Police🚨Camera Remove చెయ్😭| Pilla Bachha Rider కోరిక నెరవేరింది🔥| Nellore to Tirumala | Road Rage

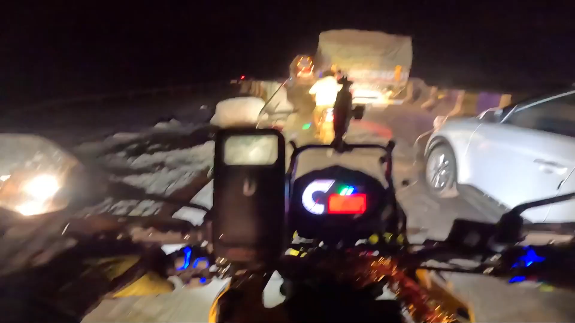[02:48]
వాల్యూ ఉంటుంది మనకి ఆపోజిట్లో ఒక అన్న చూడండి ఇక్కడ కూడా ఫోన్లో మాట్లాడుతూ ఉన్నాడు ఫోన్లో భయంకరంగా
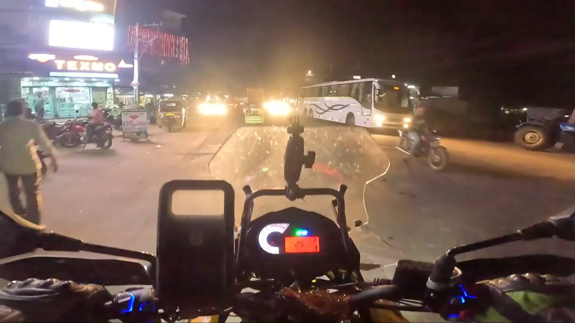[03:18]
అరే యార్ అసలు ముందు పక్కన ఈ లైట్ల ఎఫెక్ట్కి అసలు ఏం కూడా
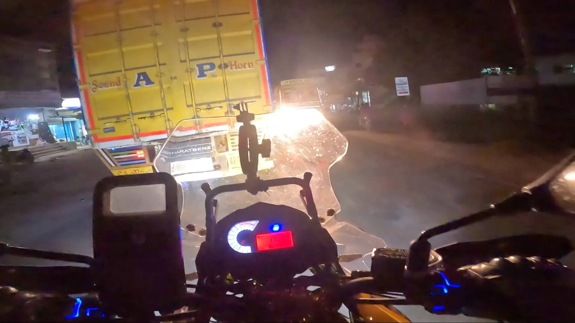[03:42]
బెటరు లేదంటే మాత్రం ఇక్కడ అనర్థాలు అయితే జరుగుతాయి పక్కాగా ఉండేది చూడండి అయ్యా పోతారయ్యా కొంచెం చిన్నగా రండి అయ్యా
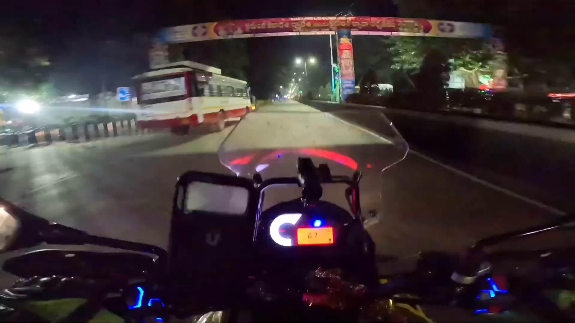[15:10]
3కి వచ్చేసి 4 wheelers అయితే అలౌ చేస్తారు, 4కి వచ్చేసి 2 wheelers అయితే అలౌ చేస్తారంట.
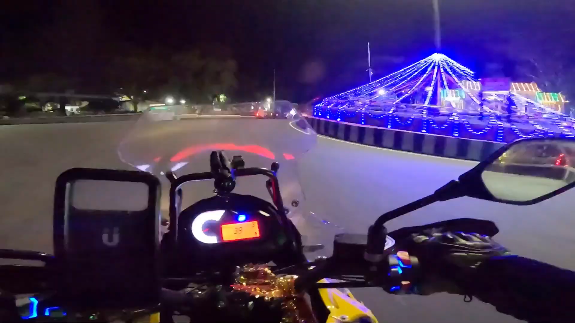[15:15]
సో చూడండి అంతా బైకర్స్ ఇప్పుడే వదులుతున్నట్టున్నారు.
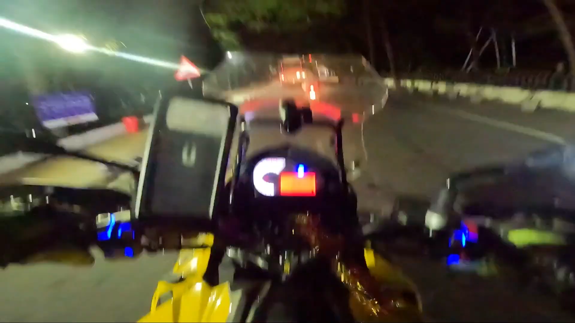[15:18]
చలి చలిగా ఉంది వేళ,